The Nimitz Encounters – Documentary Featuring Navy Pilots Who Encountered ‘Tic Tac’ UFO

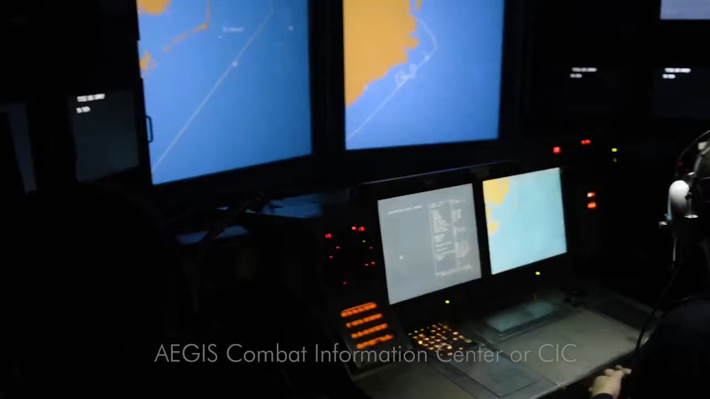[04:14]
from her sophisticated Aegis radar screens. The Spy 1 Bravo radar is one of the most advanced sensors ever deployed.
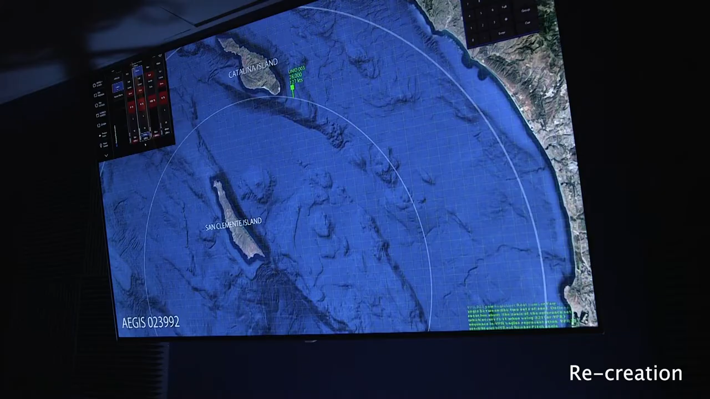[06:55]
They're both becoming increasingly frustrated in their attempts to ID the strange aerial objects,
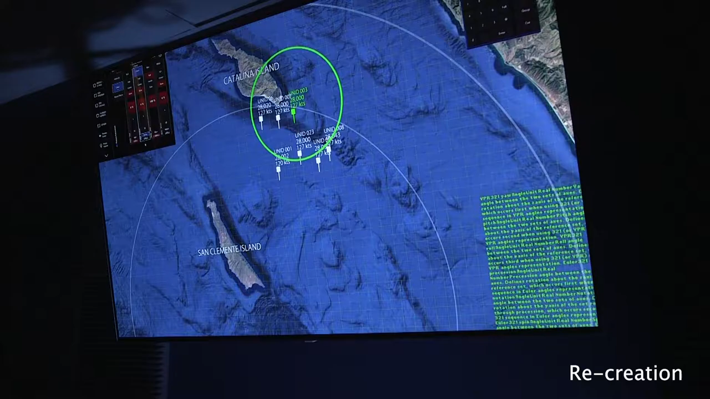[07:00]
which have no transponders and fit no known flight profiles.
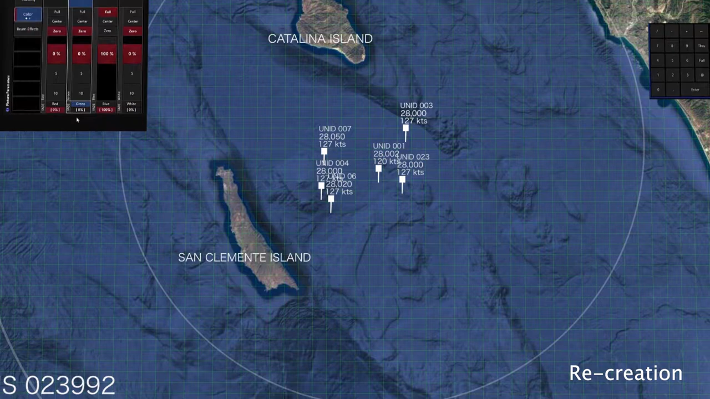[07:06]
The guys that work on the Spy One Bravo radar,
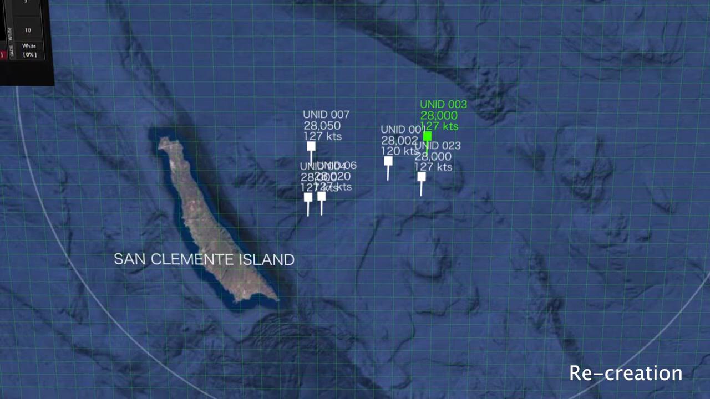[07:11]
they had come across and said they needed to take the system down for recalibration because they were getting clutter or ghost tracks, and they needed to recalibrate to get rid of them.
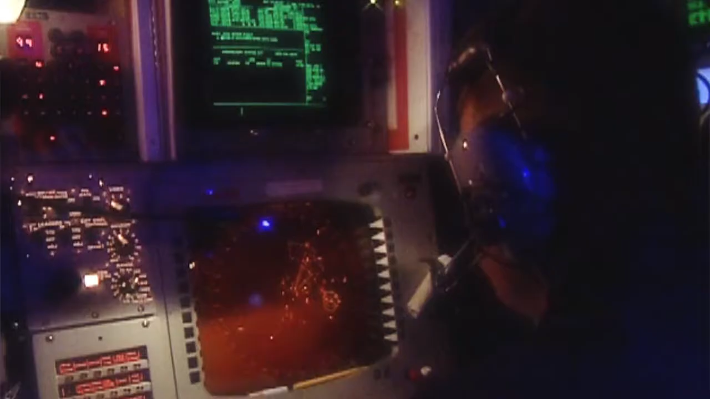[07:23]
They were still there, but they were actually sharper and clearer.
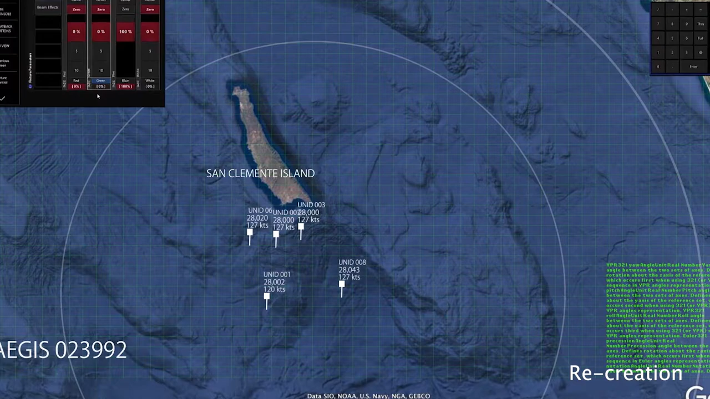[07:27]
They were doing diagnostic tests on everything we had to make sure it was not a system malfunction. And it turned out that it wasn't. These were actually real objects. I had the highest spy track quality possible on these contacts.
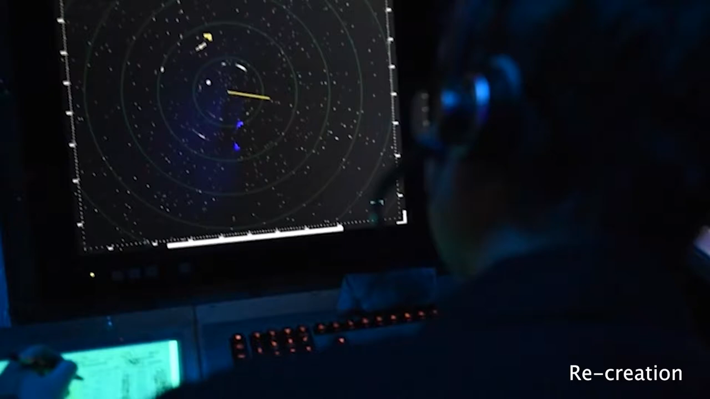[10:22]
So I went back to the console. I picked the closest one that was to us.
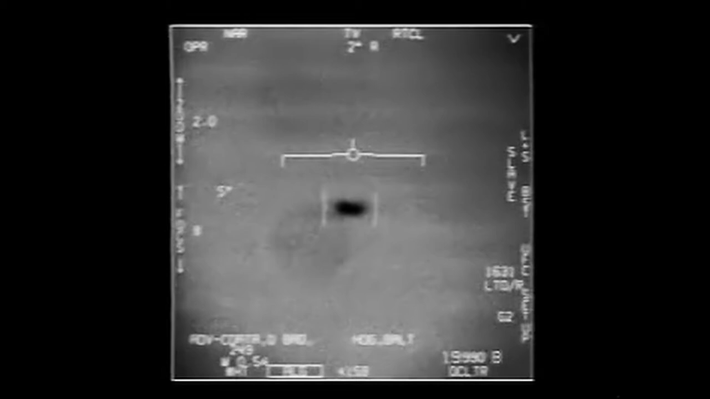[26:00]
The video you are now watching is the actual gun camera FLIR footage of the Tic Tac taken by a later flight.
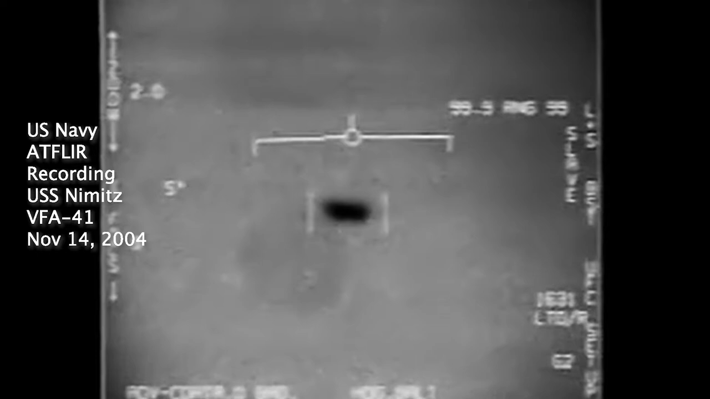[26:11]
This is the first video ever released by the U.S. government showing military planes engaging UFOs. The advanced targeting pod, known as ATFLIR,
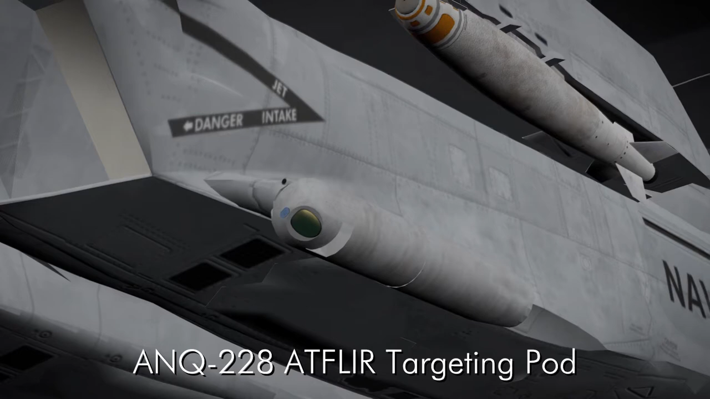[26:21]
works in both TV mode and infrared mode.
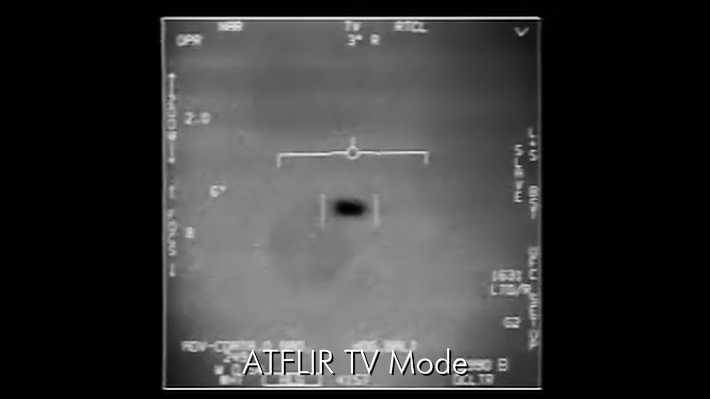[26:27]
The film reveals no control services, no exhaust plume, a uniform heat signature,
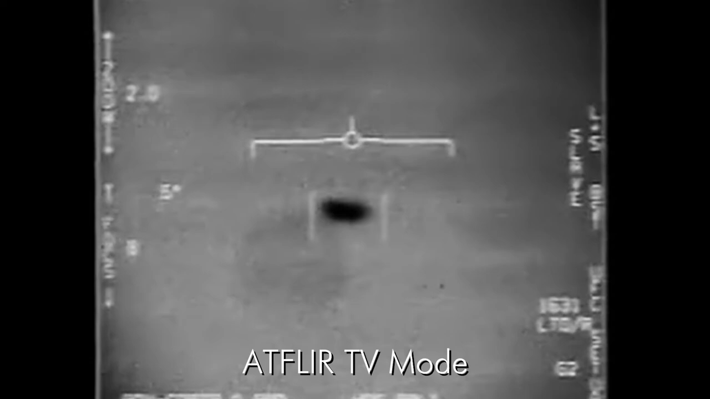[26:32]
and no visible means of propulsion.
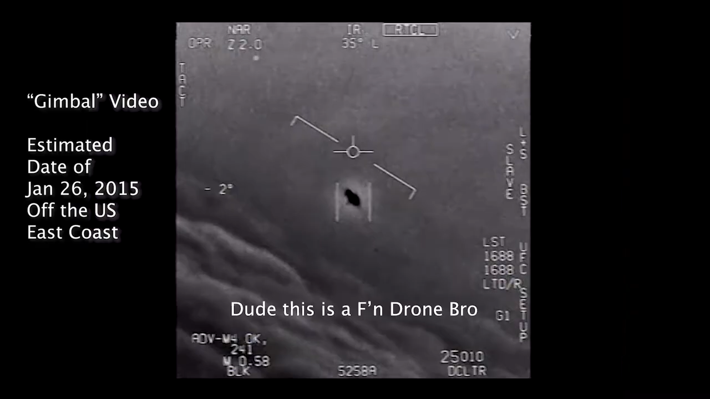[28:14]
Dude, this is a fucking drone, bro. There's a whole fleet of them. Look on the ASA.
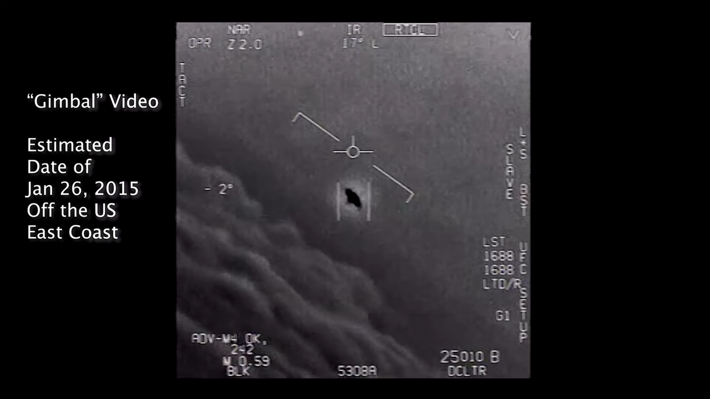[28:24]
Just 11 years later, fighter jets from USS Roosevelt filmed this anomalous object in 2015. Well, if there's like another thing, it's rotating.